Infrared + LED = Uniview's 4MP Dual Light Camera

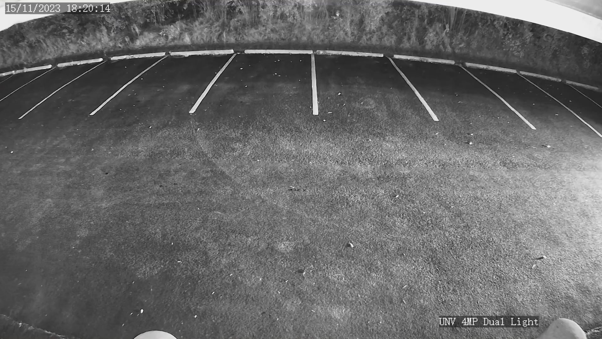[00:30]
This allows the cameras to see in the dark. However, the resulting image will be black and white.
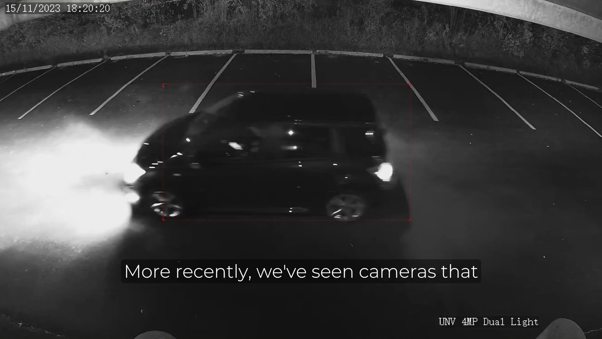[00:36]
More recently, we've seen cameras that have a built-in white floodlight. This allows the camera to see in full colour at night time.